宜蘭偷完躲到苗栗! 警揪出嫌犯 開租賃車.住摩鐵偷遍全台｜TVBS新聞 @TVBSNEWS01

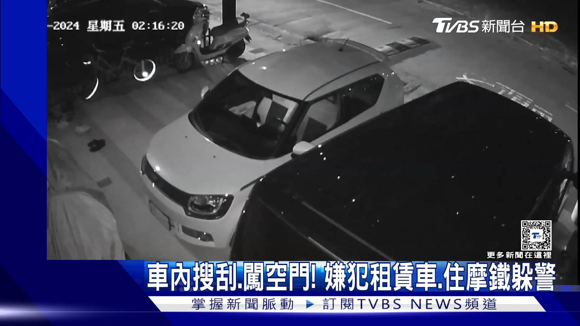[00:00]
凌晨两点多，男子出现在画面中，接着打开车门进到里头，还神态自若，在车内翻箱倒柜。不过他不是在找东西，而是正在行窃。